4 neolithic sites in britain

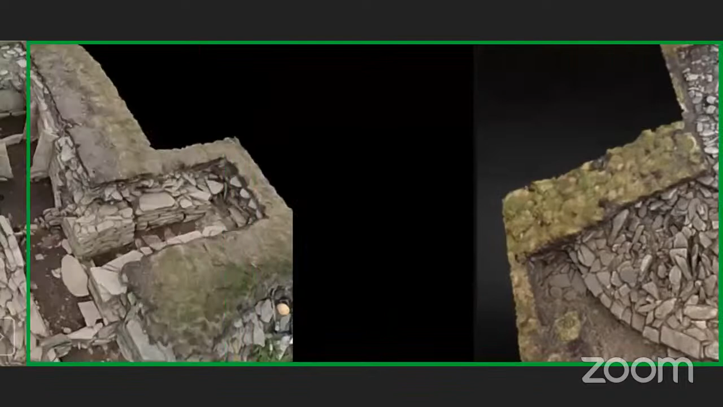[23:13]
And basically what it is, they're excavating the different phases of this site before it's eroded into the sea. So that's really, really important to remember. And you can see it's a linear site as well. So again, it's quite complex. You've got a side chamber there. And look at this, and you've got these upright stones in it. Really, really interesting site. And this is actually looking out to the sea.
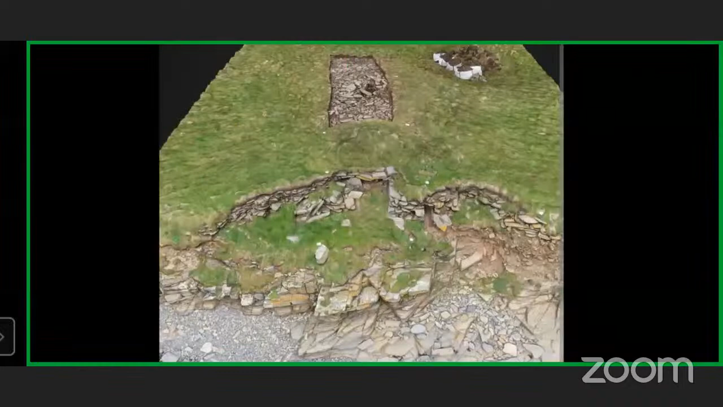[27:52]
So this is showing you something that there it is being excavated. You can actually start to see that when you do go up and down the coastline, there's this level of landslip. And I remember being on Shetland, and I remember that there was a brook on,
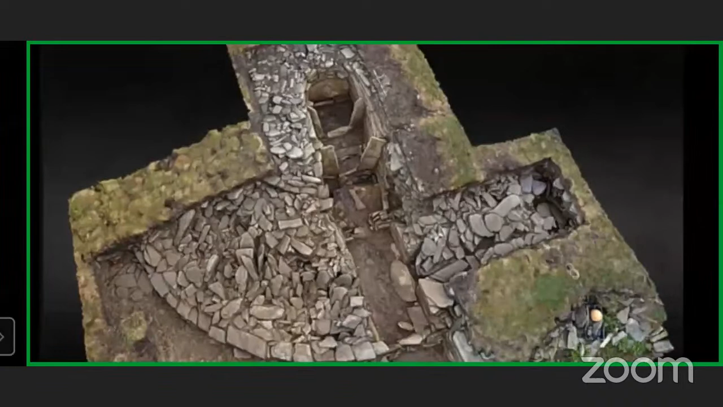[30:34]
So when it's talking about compartments, right, compartmentalized, as they've removed all this above and they've gone deeper, what you do find is you find more of a plan within. Archaeology is naturally destructive because that they've taken away is now that. So this is the thing. Sometimes to actually get detail of an earlier site, you've got to remove what's above to actually get down to it. And you can actually clearly see that there's some kind of roof there on the right-hand side, which is describing as some type of entrance.
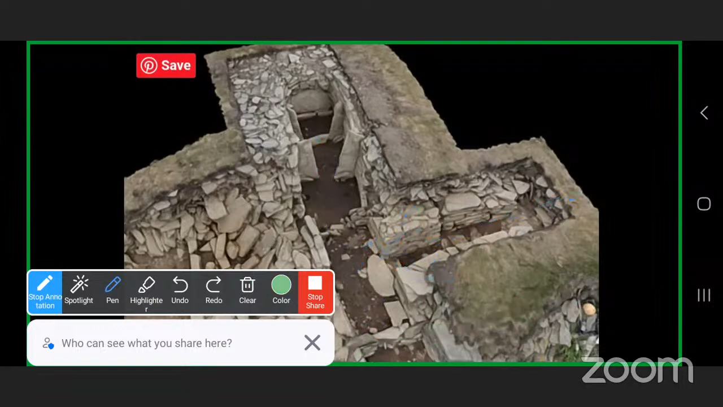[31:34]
But it's actually, at this minute, being eroded from this side, right? So that sort of makes things slightly complicated when you're excavating, trying to get that sense of archaeological orientation, trying to understand what this site really, really looks like.
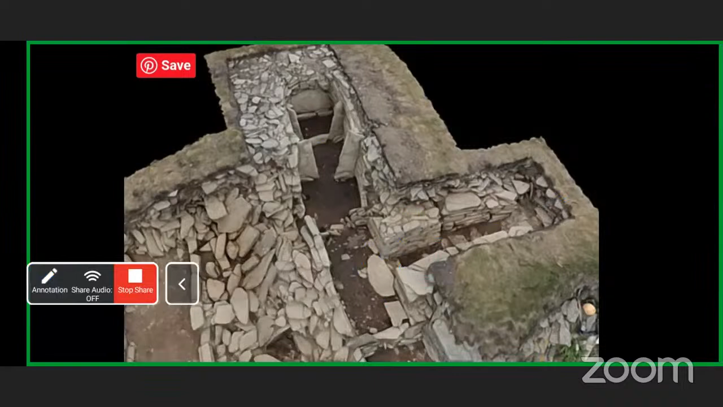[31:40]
Although one of the things when they were excavating, the reason why they're going, this is the thing, when you've got this level of archaeology,
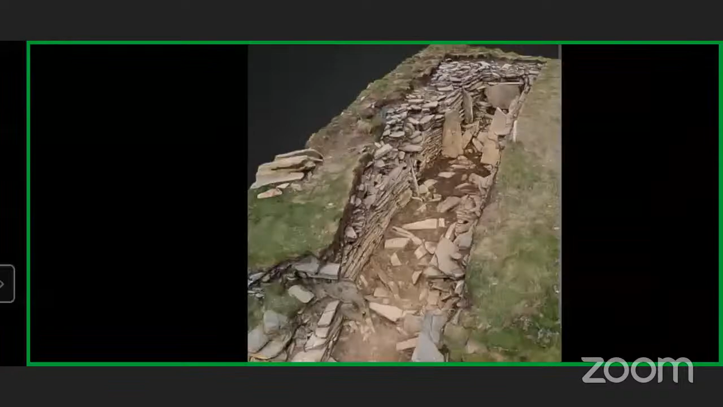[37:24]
And if we go again, and we think, and we sort of compare that there with this here,